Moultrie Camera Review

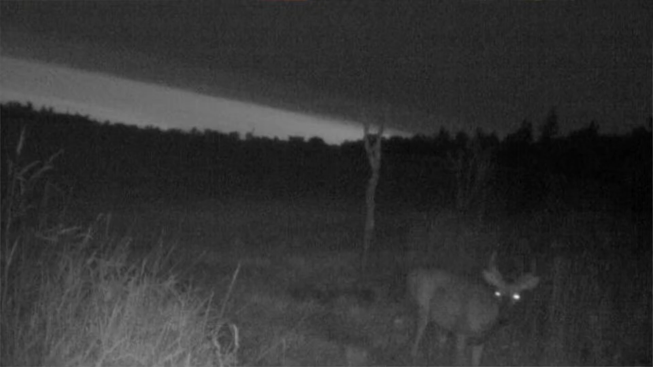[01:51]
considering this is two years old and being that this camera is about $100 or it was about $100
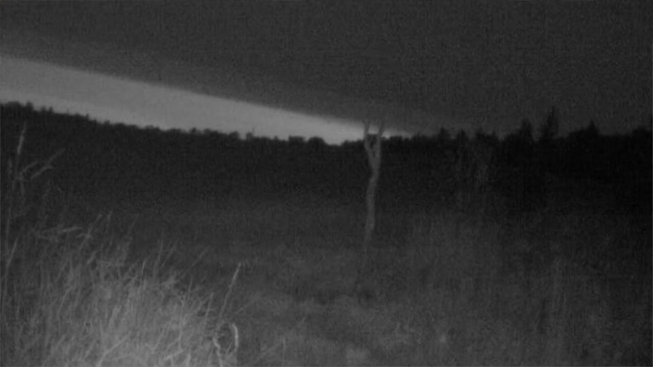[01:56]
so that's pretty low on the price range for cameras.
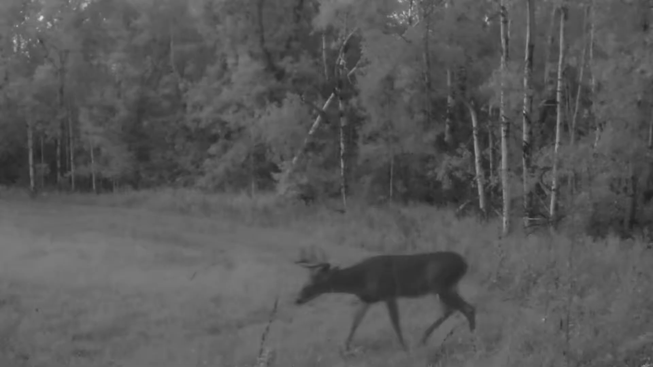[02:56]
You're going to get blurry photos every once in a while if something's moving through quickly, you're not going to get the perfect photo.
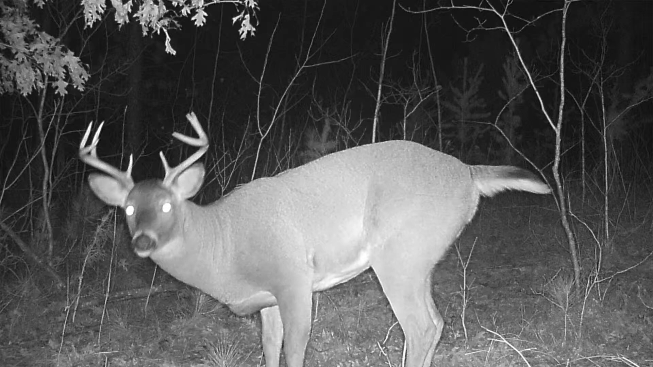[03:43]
You know, it's worked good in the cold, works good overall, has a good quality image.